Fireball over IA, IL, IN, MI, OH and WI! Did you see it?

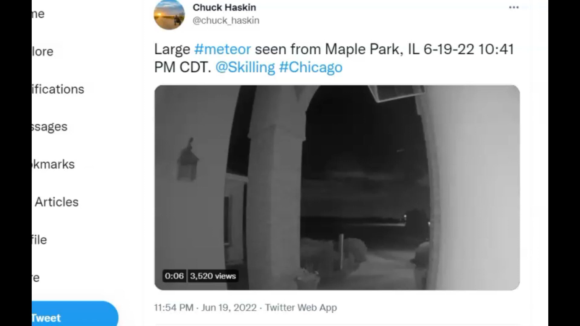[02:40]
All right. I found one here. It says large meteor seen from Maple Park, Illinois. 10 41 PM central daylight time. And here's a post from Wisconsin.
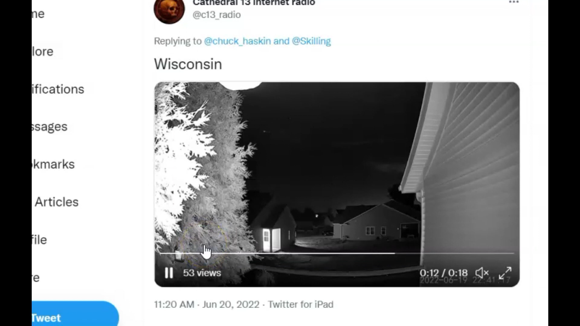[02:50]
Looks like a ring doorbell. Let's start it at the beginning here and you can see it. Yeah, it was fairly large.
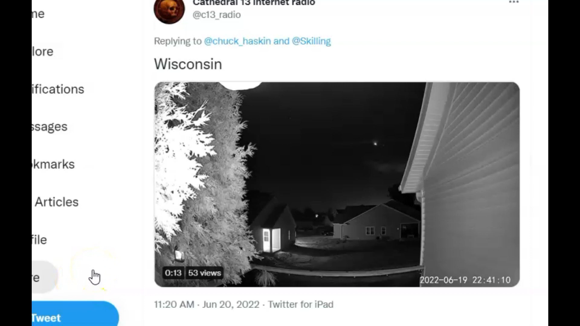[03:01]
Look at that. And it gets bigger and bigger and bigger. Breaks up. Yeah, very cool. Some of the replies that saw this from Des Moines, Iowa really low on the horizon.